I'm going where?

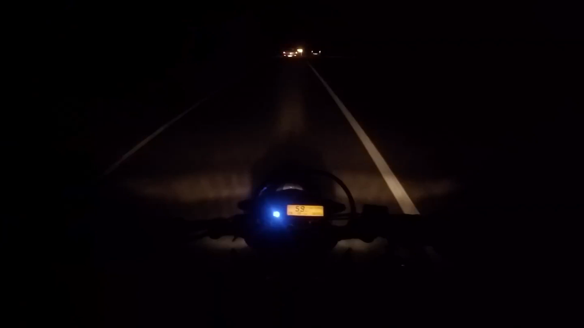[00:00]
May have pissed some people off Going Yeah Well, good morning everyone. It is 5 to 7 in the a.m. I'm hitting this 45 at double the speed limit in the dark